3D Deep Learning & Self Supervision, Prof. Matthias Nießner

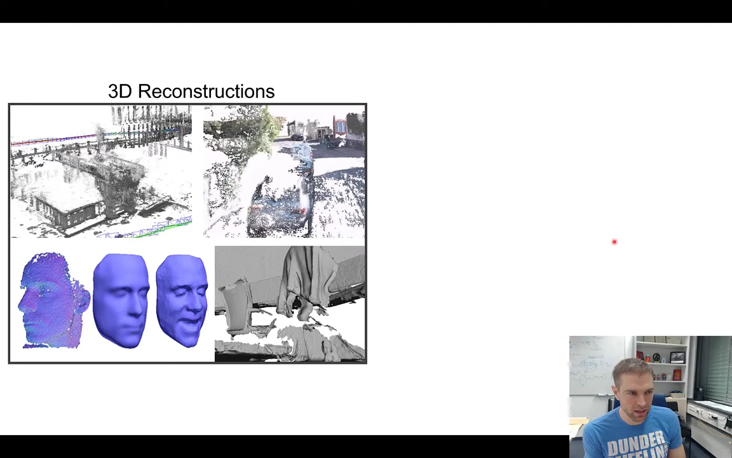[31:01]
trying right now right we would love to get this to work on like unlike kitty vimo data and so on where we have extremely sparse um depth points um and so on okay um well this is typically what we are looking at 3d reconstructions but the final goal of course is we want to go a step further right we want to make sure this looks like computer graphics um and i believe this is really exciting of course we want to get better reconstructions there's also cool directions right now in normal rendering um but i i think once we're getting from here to here it will not just help the visuals it will also help the respective representations um and self supervised training is one of these things where we're getting basically good features for free